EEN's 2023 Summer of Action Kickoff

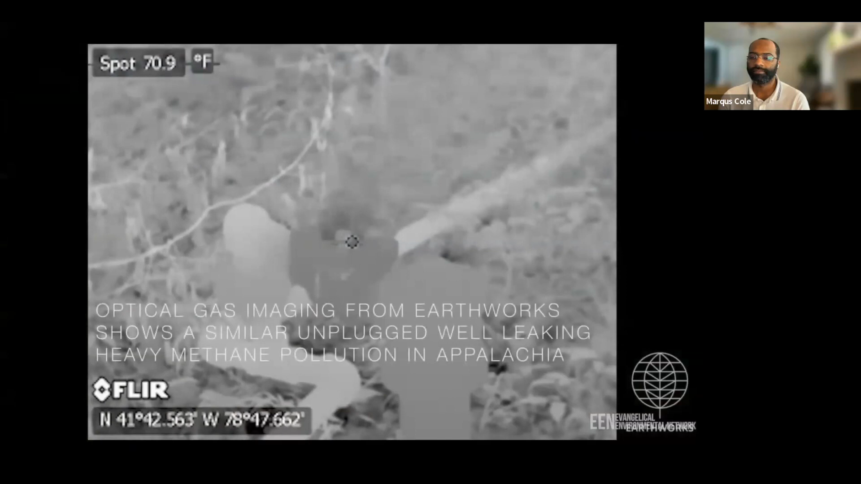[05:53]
On screen: spot 70.9°F
It became very real to us that this was a public health issue for many different people in that corridor.
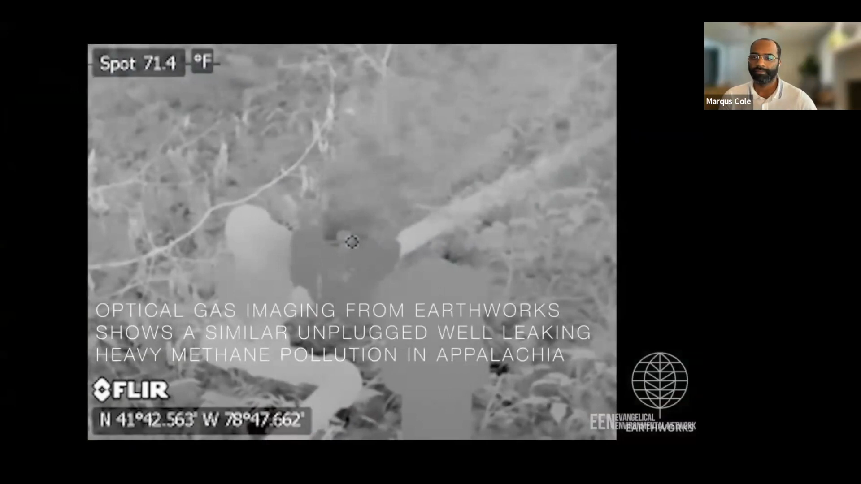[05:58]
On screen: spot 71.4°F
This is one of thousands, tens of thousands that dot this country.